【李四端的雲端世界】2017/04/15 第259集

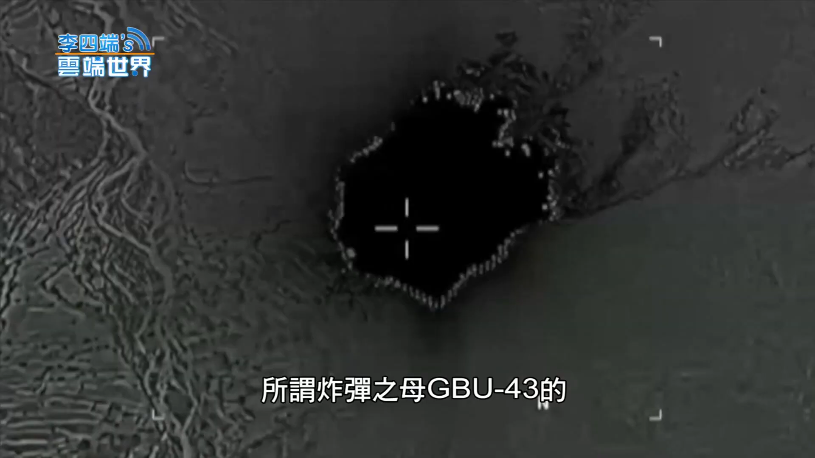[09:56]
GBU-43 的超大型炸弹拿出来，轰然炸了一声。
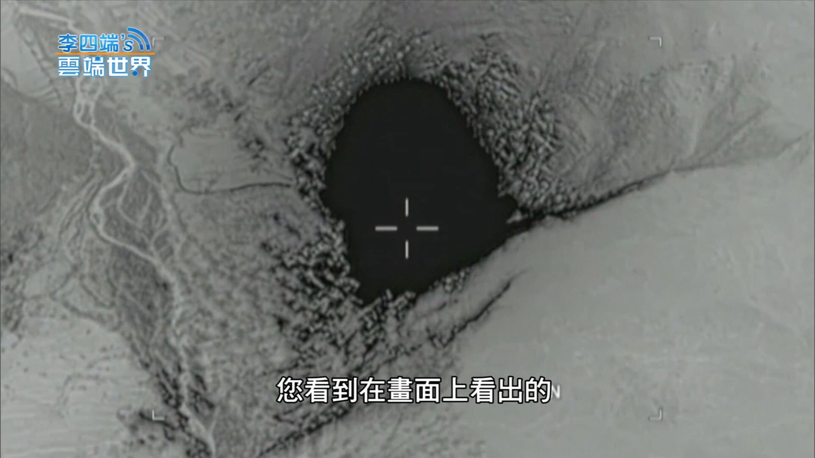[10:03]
你看到在画面上看出的震撼力十分，据说杀死了好几十名的 IS 战士，以及摧毁了他们的地下巢穴。
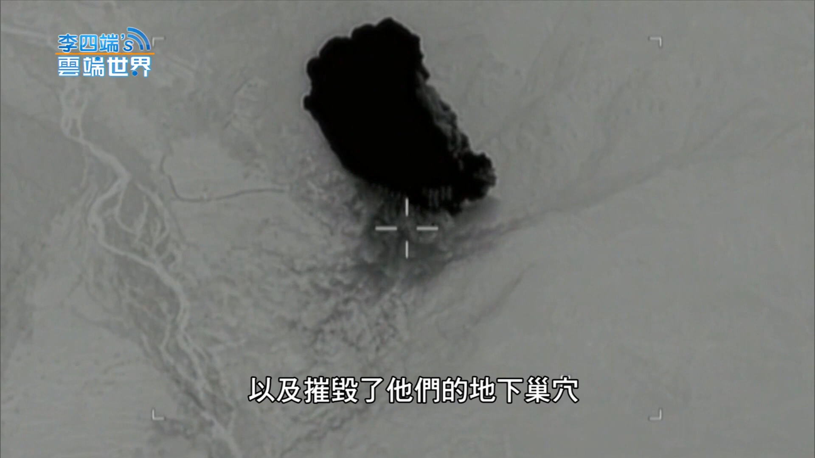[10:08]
不过这个军力展示，你看到是效果十足，又不见血腥味，
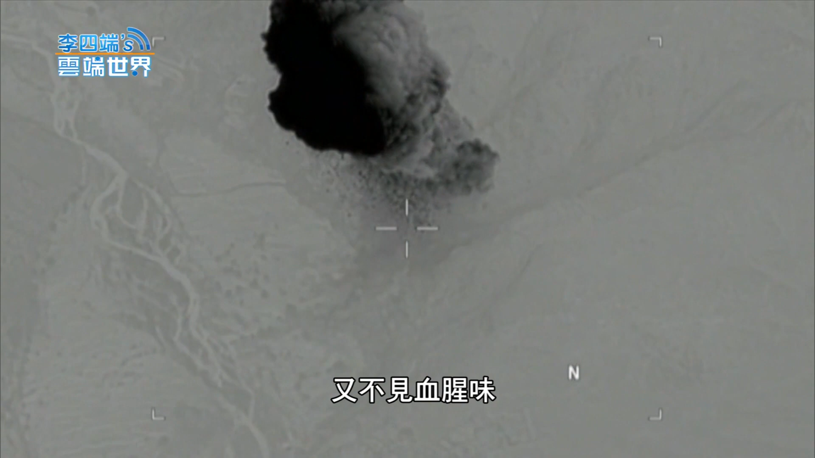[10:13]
显然的也是在再一次的警告北韩。